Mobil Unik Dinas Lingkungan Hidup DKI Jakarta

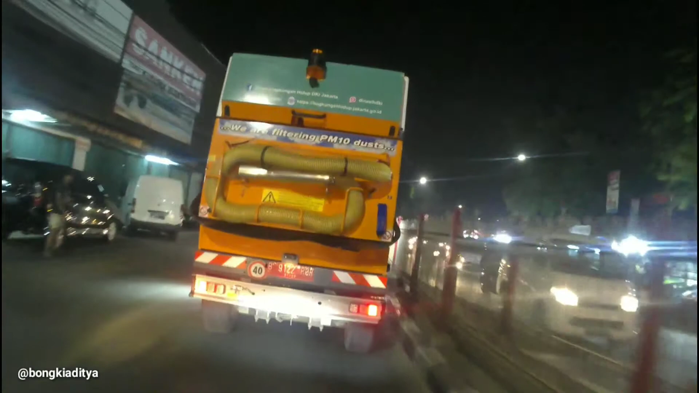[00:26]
Bentuknya unik, kecil, pendek. Mungil dah pokoknya, aneh bentuknya. Lucu, kocak, anjay. Tapi ya hebat dia bisa nyapu tuh.
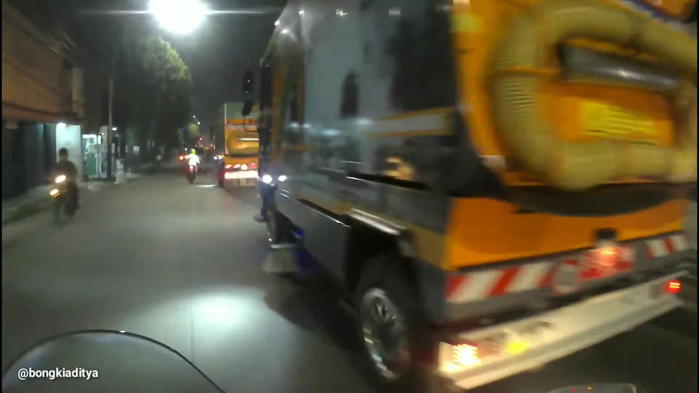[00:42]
Di bawahnya itu kayak ada alat sapunya. Ini lagi rombongan dia. Gua ikutin kan. Coy, desainnya lucu coy. Kayak Tayo. Nah, jadi yang suka ngebersihin jalanan, nih mobilnya ini nih. Dia sambil jalan kan, sambil ngebersihin jalanan.
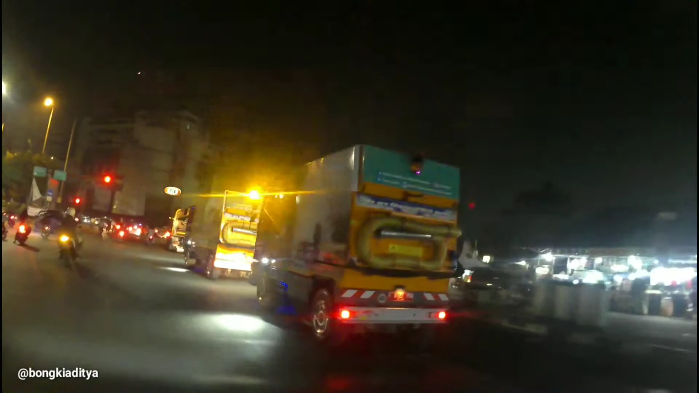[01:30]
Ini punya Dinas Lingkungan Hidup DKI Jakarta. Jadi kotorannya tuh dia sapu,
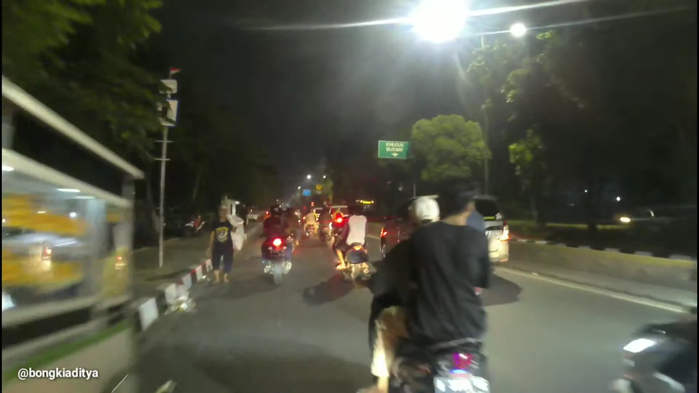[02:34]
Jam malam gini dia baru beroperasi ya nggak? Ngebersihin jalanan Jakarta.